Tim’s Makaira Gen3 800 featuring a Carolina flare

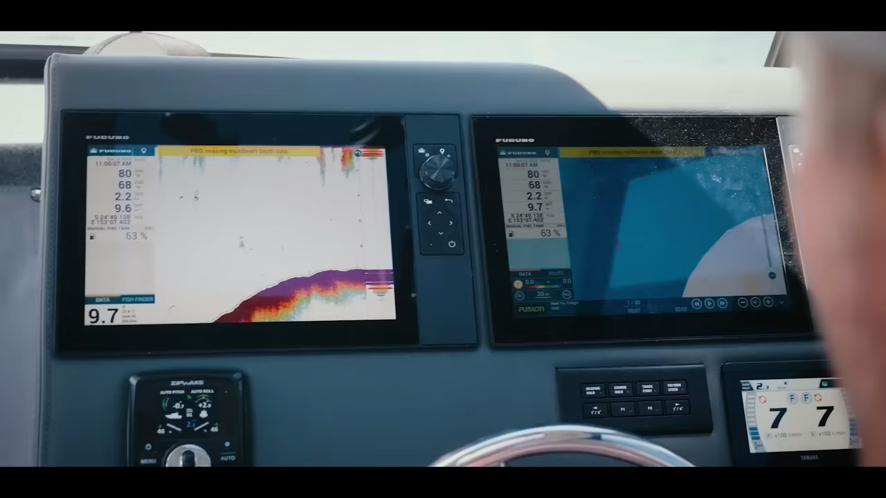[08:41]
The electronics package is, I tried to keep it, no frills, but the Fruno gear is pretty good.
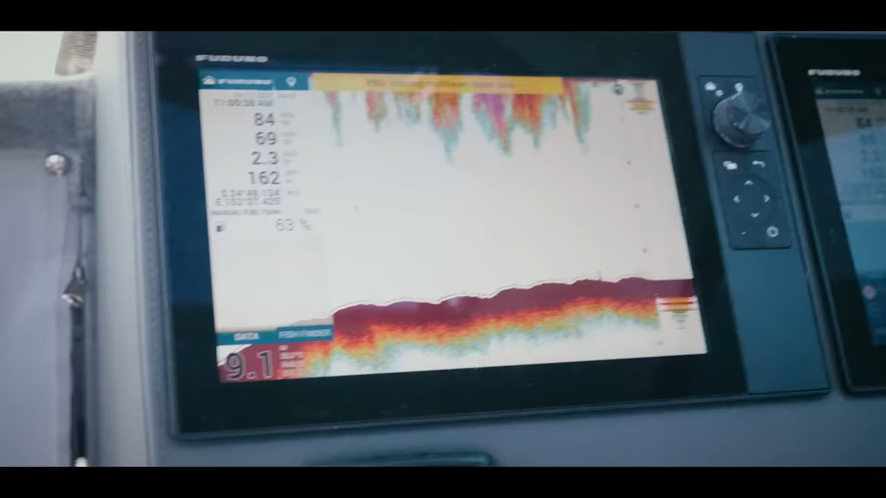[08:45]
Just takes a bit of getting used to.